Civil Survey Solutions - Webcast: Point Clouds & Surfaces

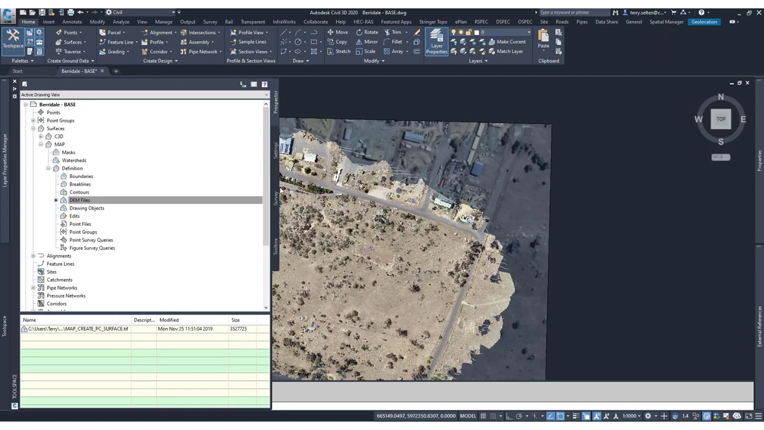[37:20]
So you can see now we have some white gray contouring and some dark gray contouring. What I'm going to do to help illustrate this is with my point cloud. I'm just going to put that onto a layer called point cloud, which I've made. Terry, I was just wondering if it would be possible just to unload the point cloud? Just to show whether or not.
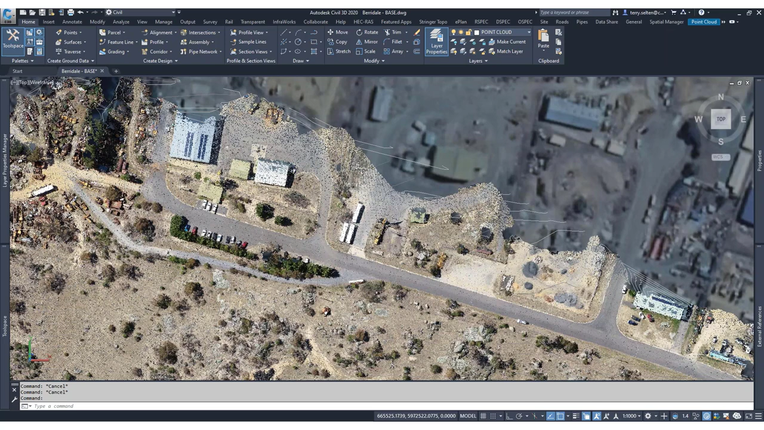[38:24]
Thanks, Terry. Definitely. Yeah, definitely I would recommend using layers. You can unload it and reload it, but obviously then you have to reload it in the time that that takes. So yeah, with the point cloud layer, so with the point clouds layer, I'll just freeze that layer.
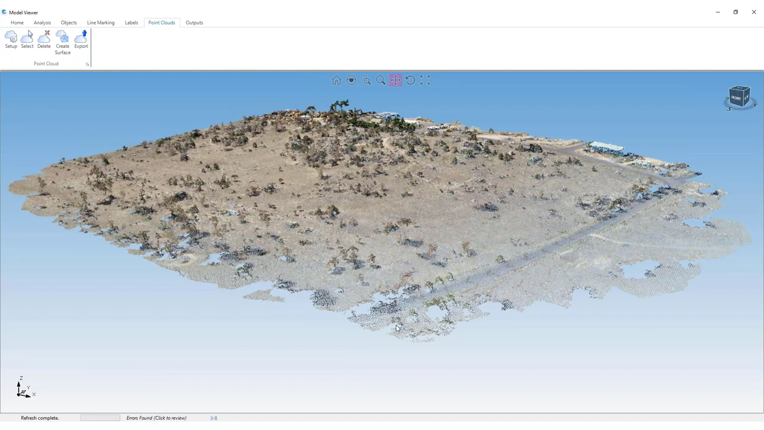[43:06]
So you can see the raw LAS data filtered by the voxel setting and
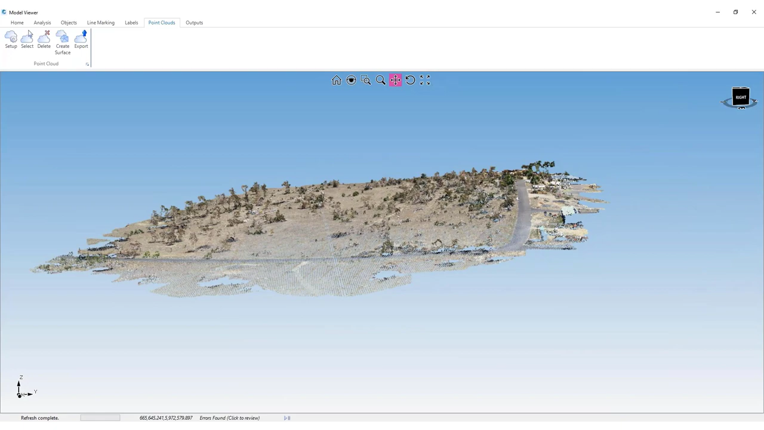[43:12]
a nice example of what we're looking at.
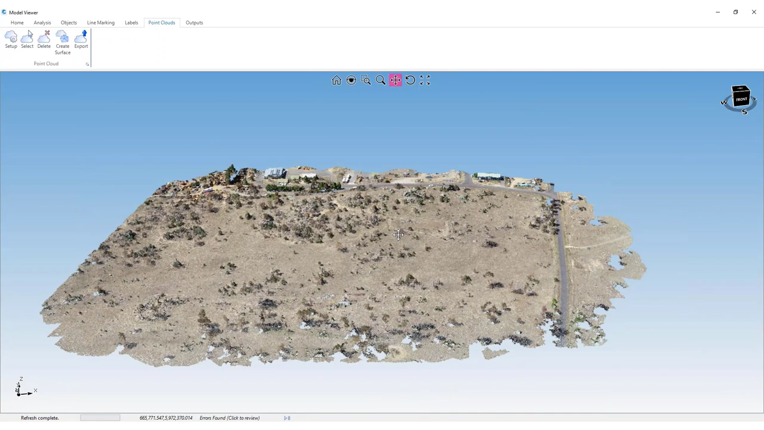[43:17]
The point cloud data brought in.
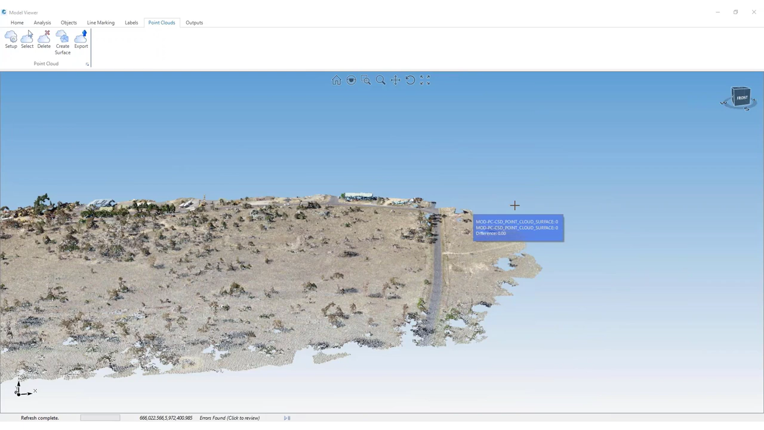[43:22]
We can use our select tool and do some cropping directly and we can crop or remove those portions.
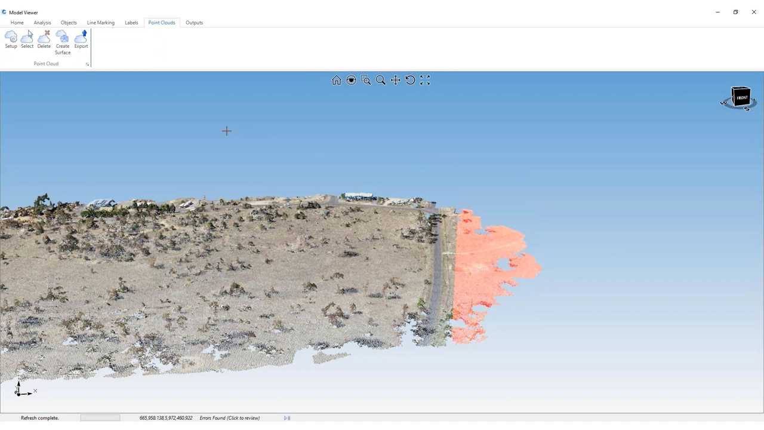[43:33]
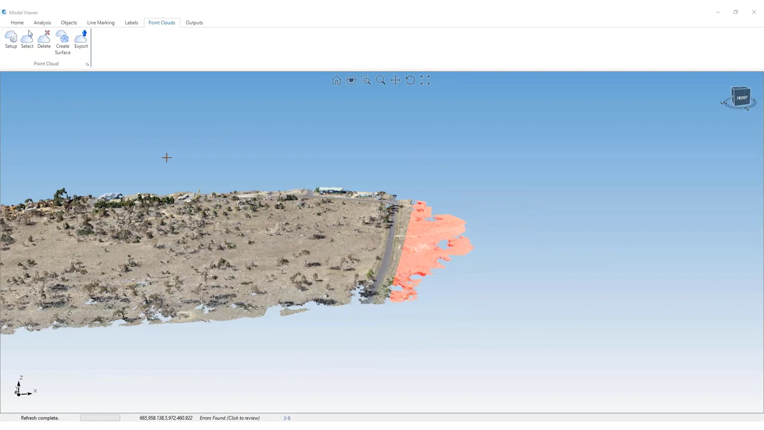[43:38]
Okay, what we want to do is create a surface. So we'll go back into our setup. In our settings, we set our surface data in here. So I'm just going to call it CSD point cloud, leave that name as is. With the ground data settings, there's a few options in here. So this is like the filtering that we saw before, the filtering method. It runs different algorithms that have different sensitivities.
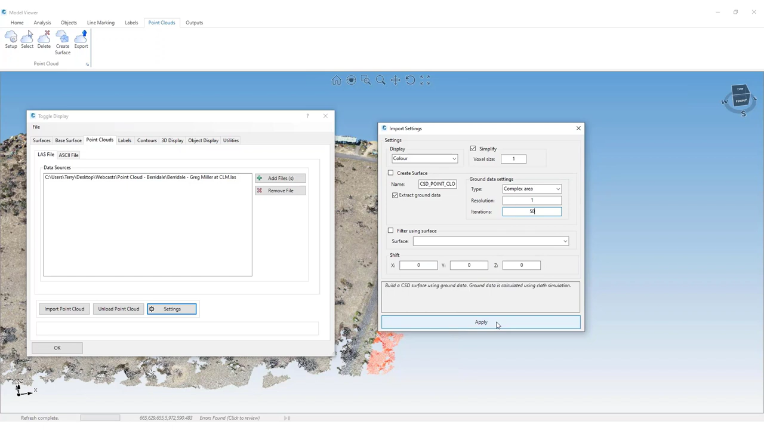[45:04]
And with that iteration, just how many times it runs that algorithm. So that's the iterations, how many times it's done that filter. For most of the projects, you can just leave that set to 50. So we'll click apply and accept that setting.
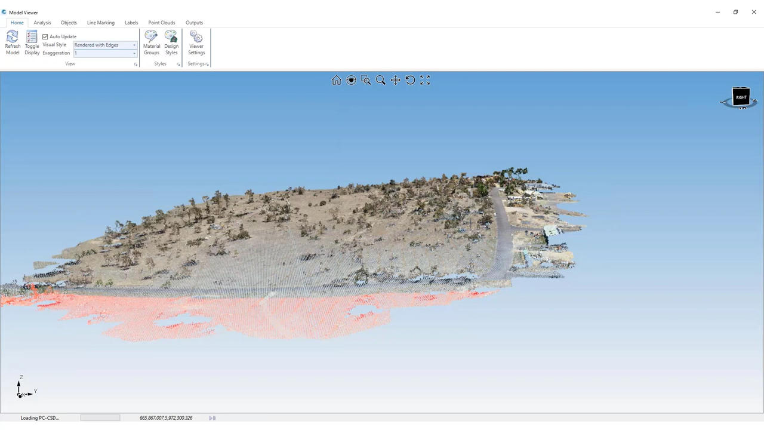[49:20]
And I'll bring that in and then we'll show our surface with our thousands of triangles. Okay.
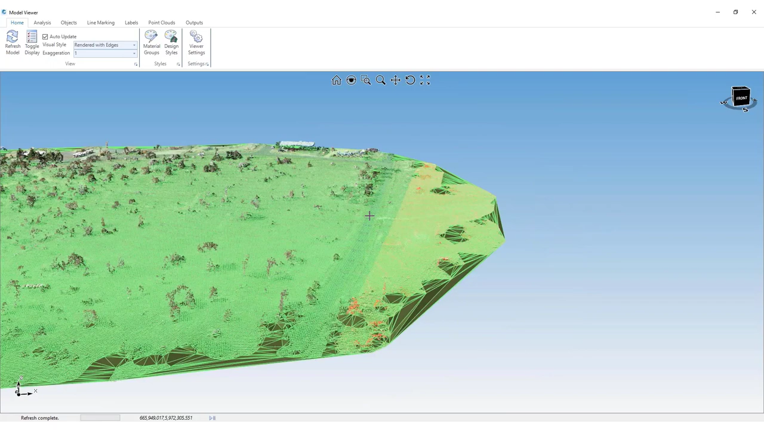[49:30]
So we've got our surface in amongst our point cloud. You can just see how it's recognising the road shape, for example.
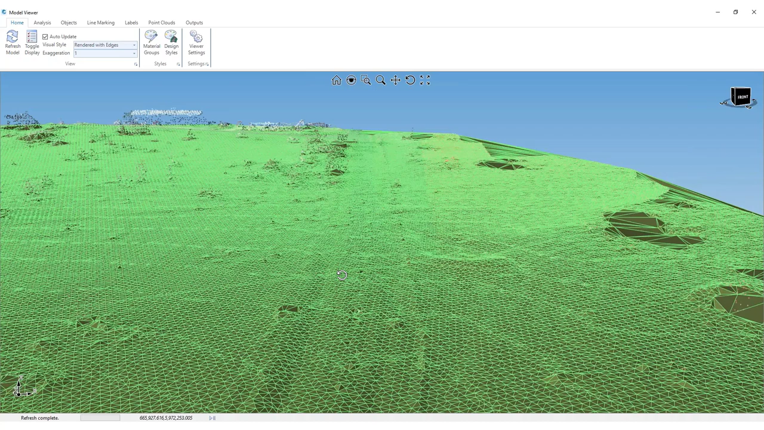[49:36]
I can change how that displays. I'm just going to use the pure rendered version without the triangle edges.
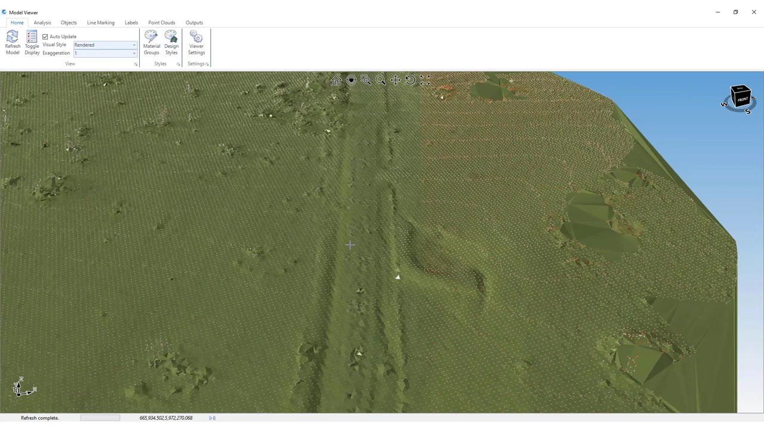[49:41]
And it just brings your attention that this rendering is actually using a photograph of grass to render.
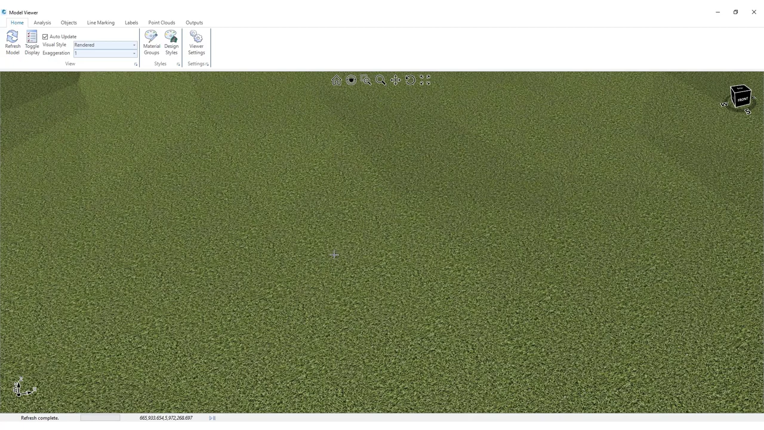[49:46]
It's not just the green colour. And each of these is individual blades of grass.
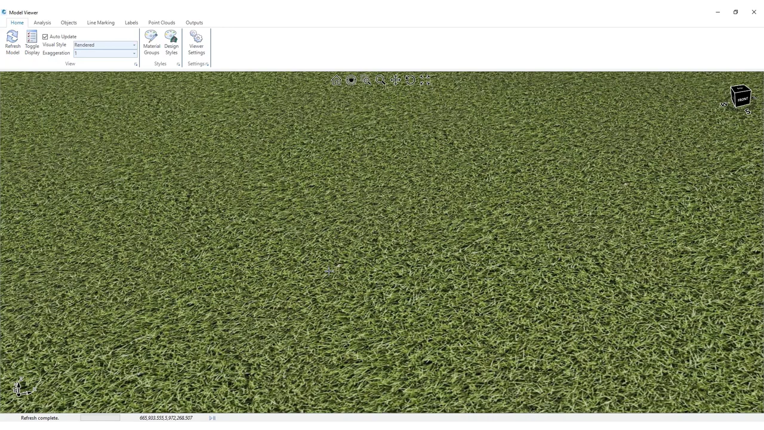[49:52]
So just to give you an idea of what we're looking at.
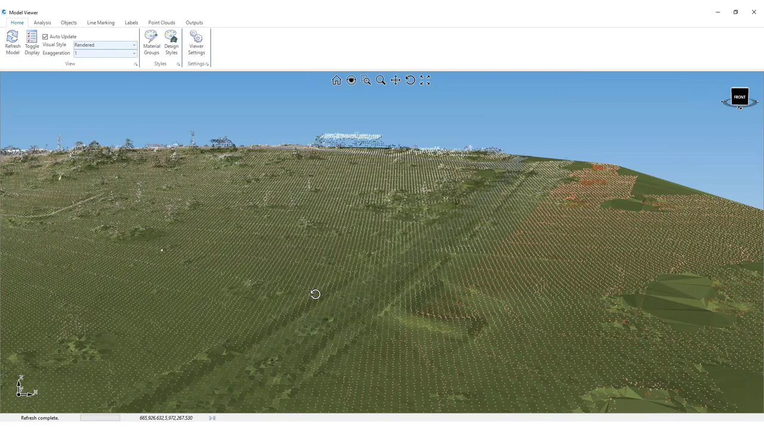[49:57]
So we've got that render through the point cloud.
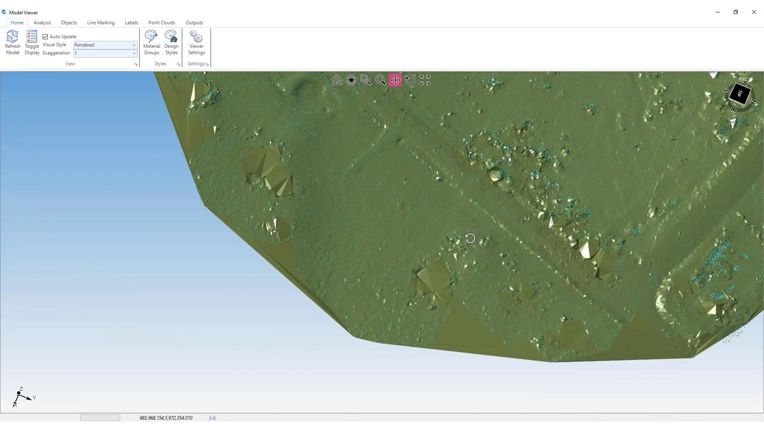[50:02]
And what you can notice is the buildings and what's been filtered out. So the road, for example, included as a ground surface, it met that criteria.
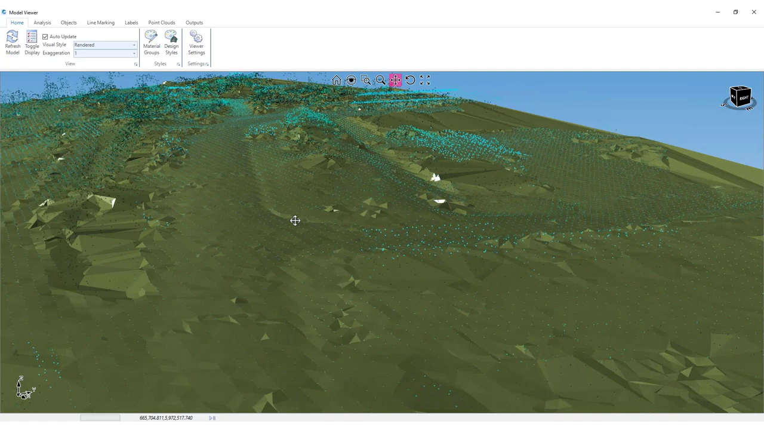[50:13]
But the buildings, the trees, et cetera, these points excluded from the surface build. And with the surface, with the render, what I can do also here with the toggle display.
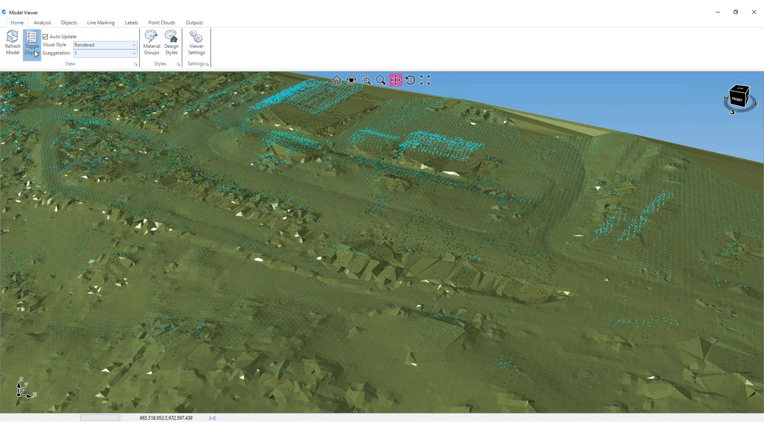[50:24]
With the grass, what I can do is I can also extract that image from my arrow photo.